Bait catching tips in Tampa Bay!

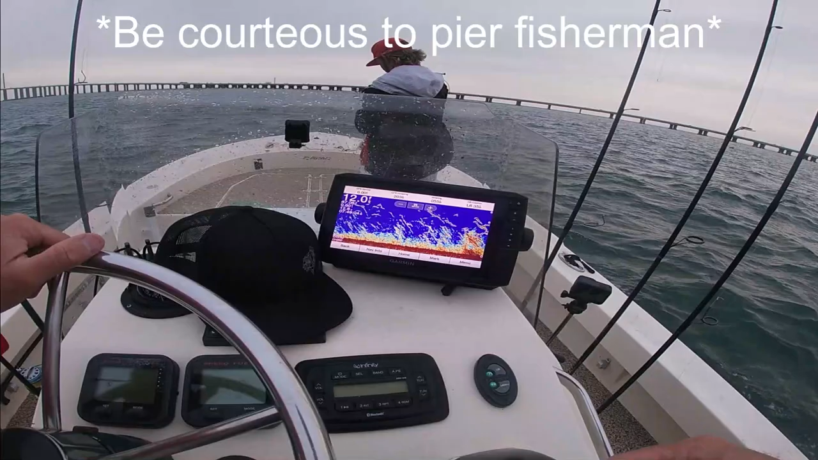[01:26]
Basically what I do is I idle the edge of the bridge until I start marking, you know, getting some good solid marks.
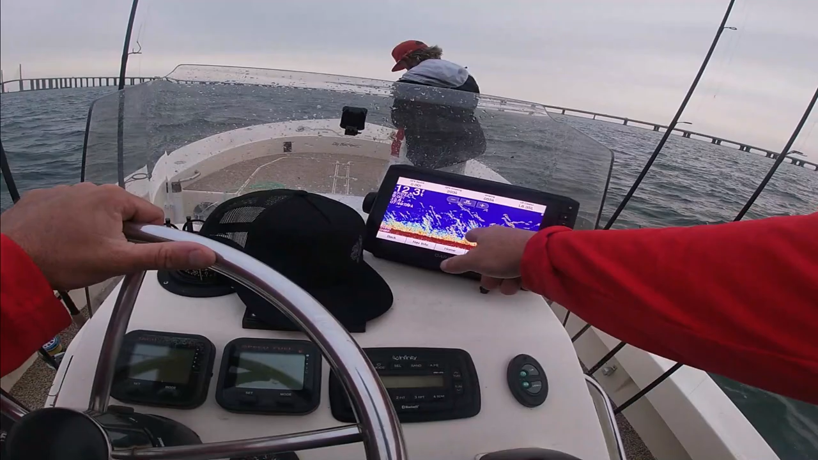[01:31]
And what I'm looking for is I'm looking for the marks that are on the bottom, the thick marks on the bottom like this. A lot of times that's your white bait, your greenbacks. If you start getting schools up higher in the water column, most of the time that's going to be your thread fins and your sardines and stuff like that. So for chum we're using perinotropical fish food and we're just mixing it with salt water.
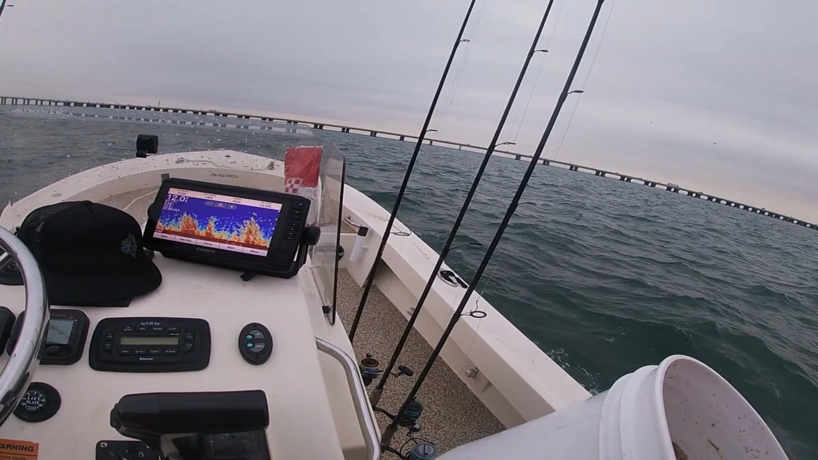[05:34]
But, that's what we want to see. Is we want to see that bait that was tied to the bottom start raising up. And, uh... We're going to give it a shot here in a second.